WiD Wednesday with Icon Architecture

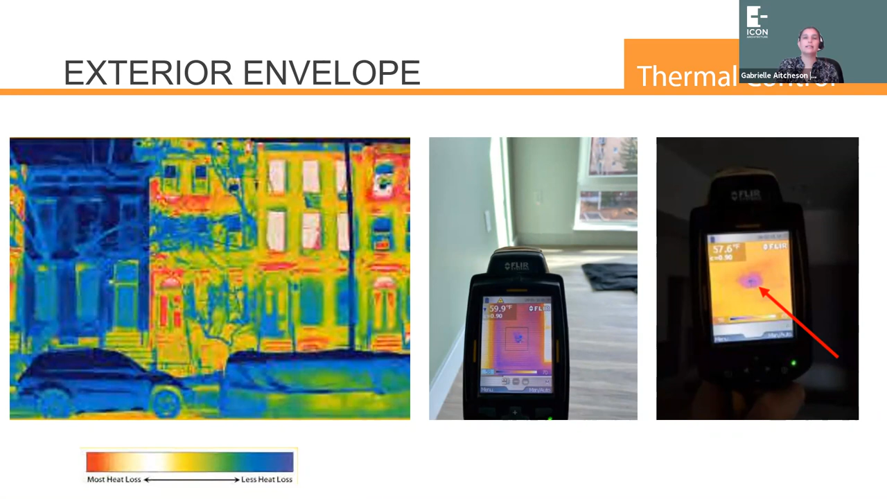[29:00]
These are photos straight from site just to make sure that the insulation is being properly installed. But you can also use it to see if there's any leaks. So if this is ideal when you have a temperature differential between the inside and outside. But you can see cold air coming in and you can use that to find leaks as well. So here's some photos of them applying that two inches of mineral wall to the outside of the building.